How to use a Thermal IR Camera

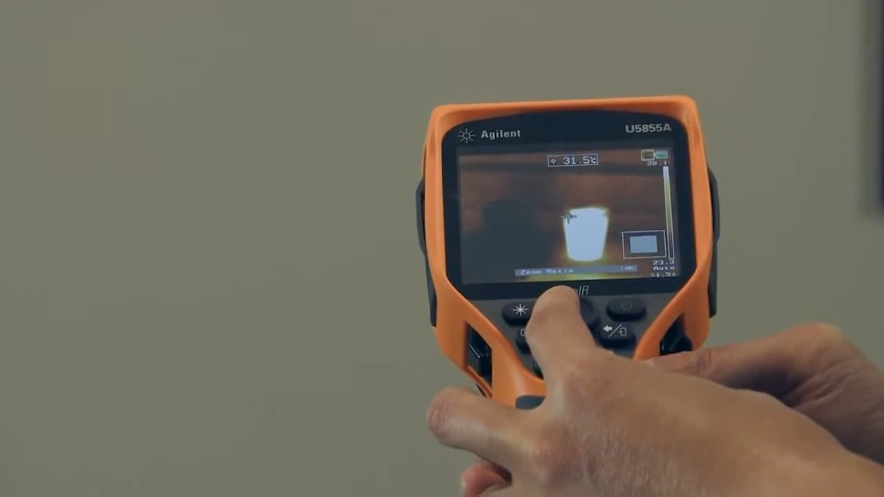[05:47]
On screen: spot 31.5°C
that hot water even though I'm not moving my feet.
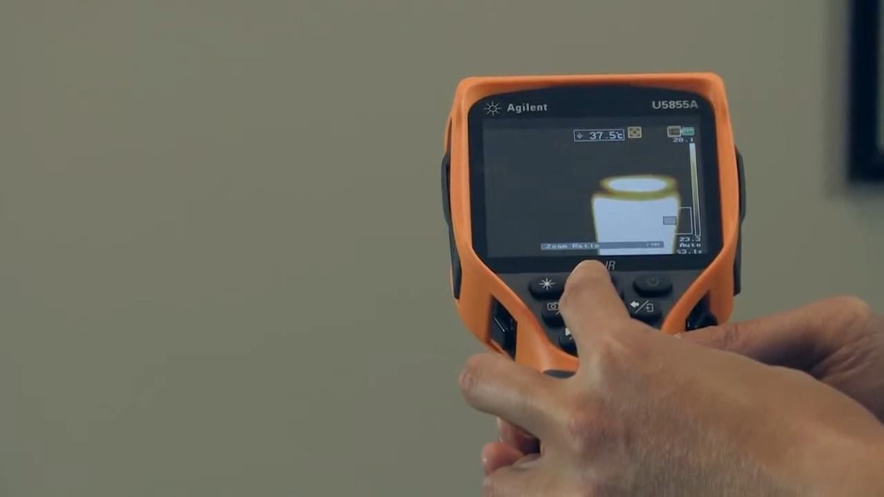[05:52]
On screen: spot 37.5°C
So with this camera you actually have up to a 4x zoom. And that's going to allow you to see a lot more detail.
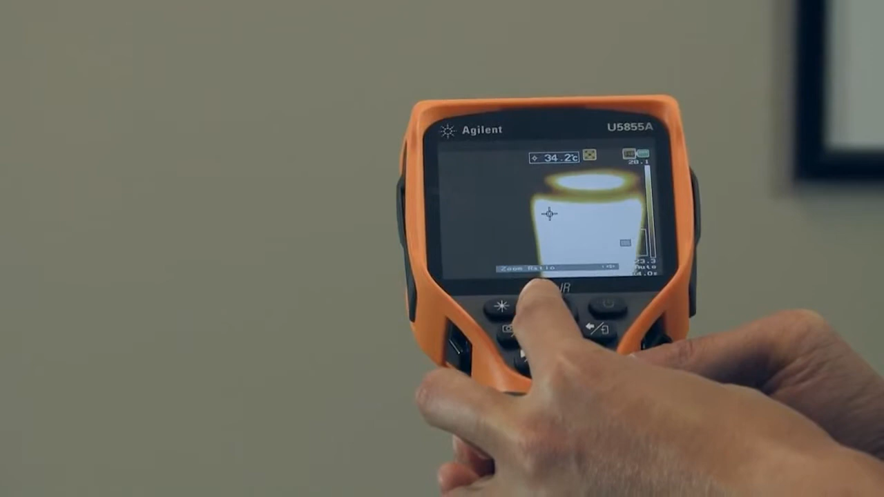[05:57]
On screen: spot 34.2°C
Especially if you're like in a home inspection application where some of your stuff is going to
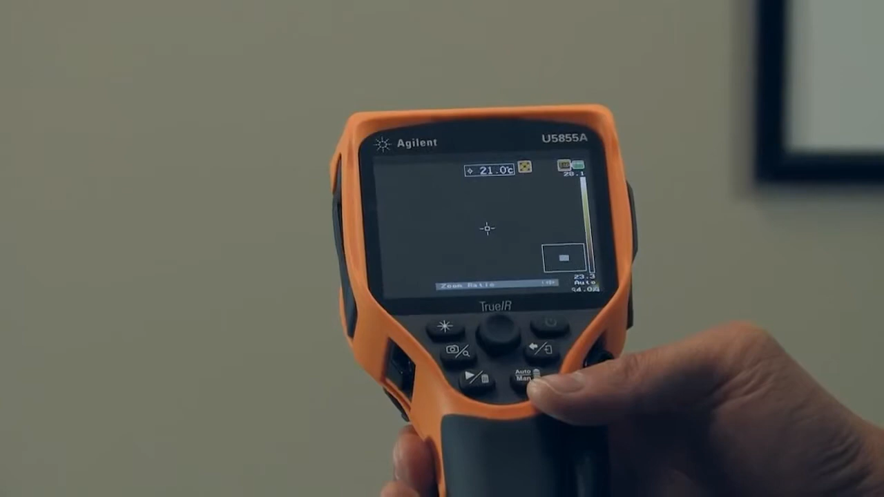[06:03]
On screen: spot 21.0°C
be really high up or really far away where you can't reach it with a ladder.
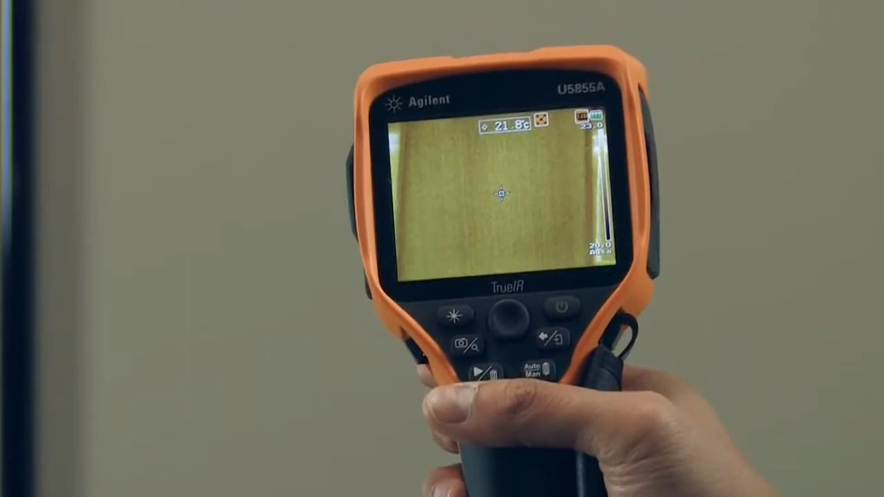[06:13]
On screen: spot 21.8°C
The primary feature of these types of cameras are the ability to take still images and then do some editing of those images as well.
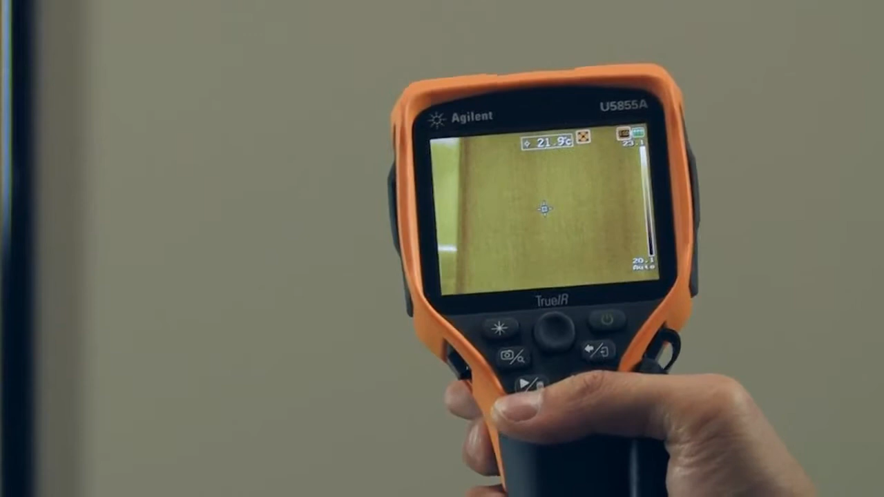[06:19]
On screen: spot 21.9°C
So this isn't a video camera. It's more of a still image camera.
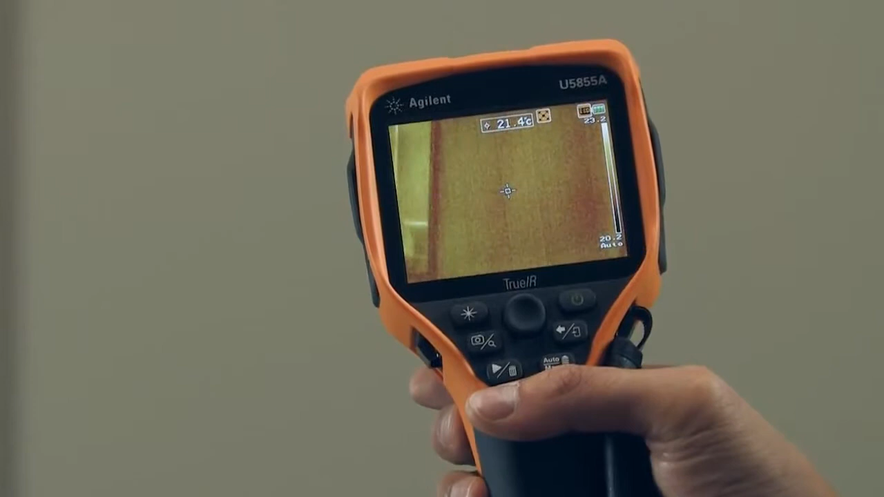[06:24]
On screen: spot 21.4°C
So in order to take a picture all I have to do is press this trigger button that is nicely put right in front of the camera. So I'm going to take a picture on your index finger.
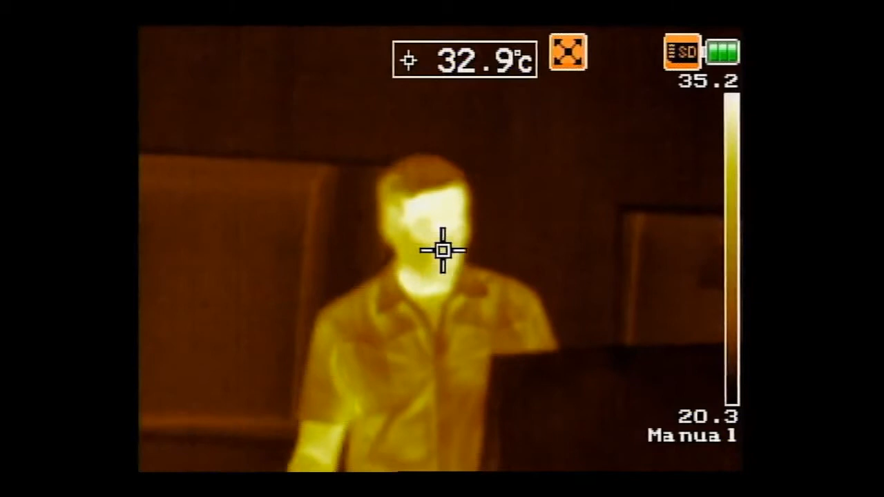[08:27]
On screen: spot 32.9°C
And you can actually see I still have my clear sheet here. You can't see that in the thermal view.
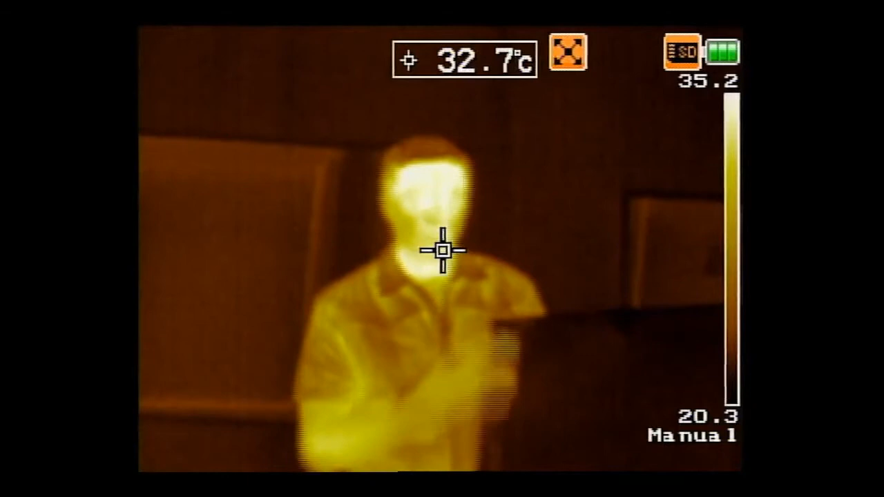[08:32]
On screen: spot 32.7°C
But if I pass this sheet in front of my face, check out what happens. You can no longer see me. So maybe that's surprising to you.
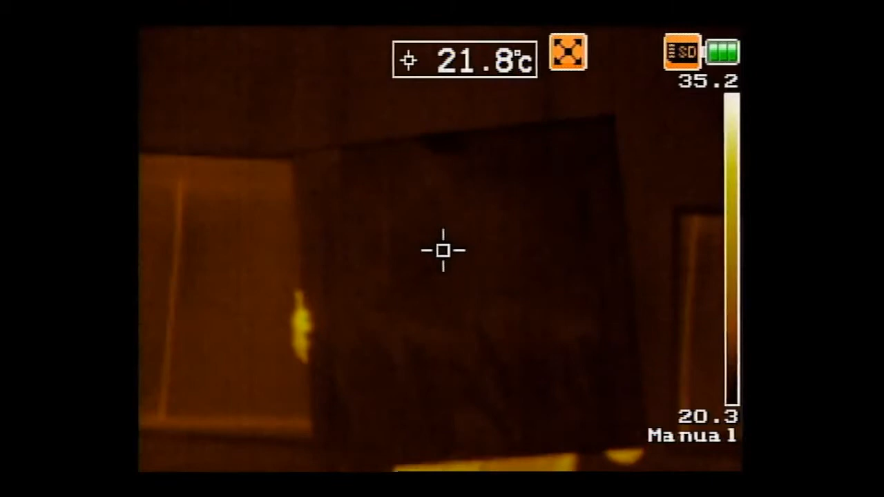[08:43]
On screen: spot 21.8°C
But let's go ahead and check out this other black plastic bag here.
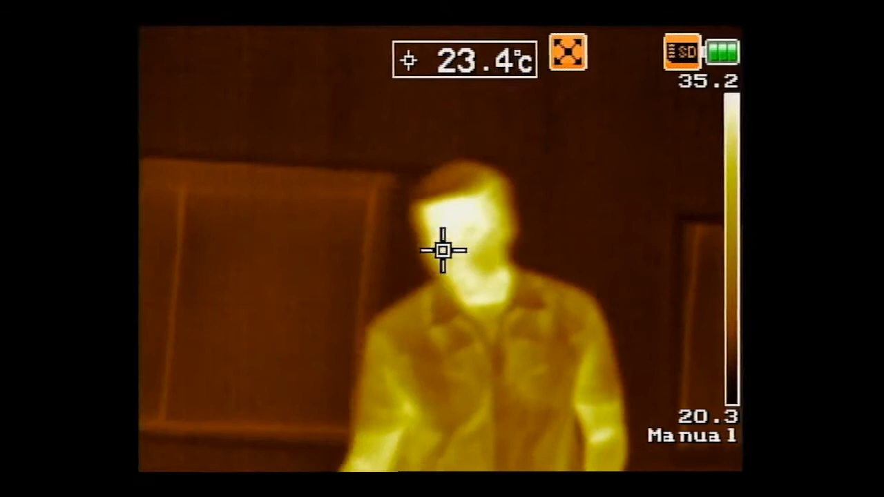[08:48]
On screen: spot 23.4°C
So with the black plastic bag, you might be able to start seeing my hand already.
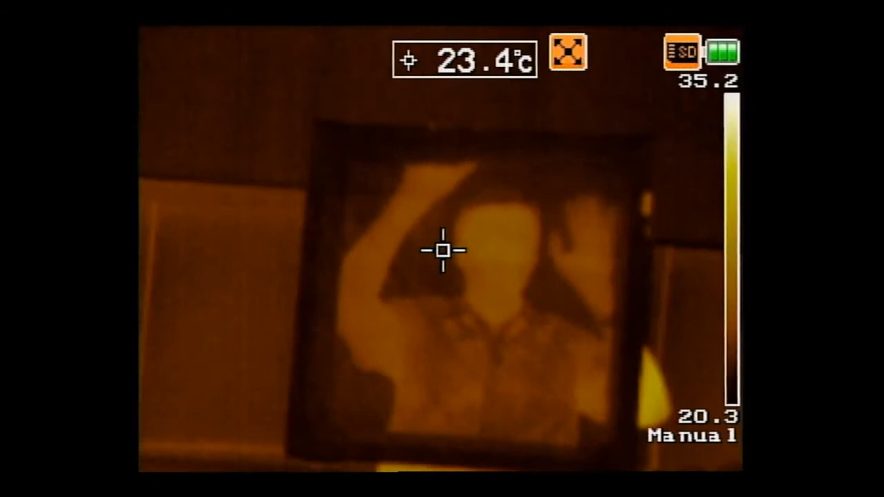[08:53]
On screen: spot 23.4°C
But if I put it in front of my face, you can tell that it actually doesn't look like anything is in front of me at all. But in the visual spectrum, it actually is a black plastic bag. So to prove that, let's go ahead and go back to our visual mode.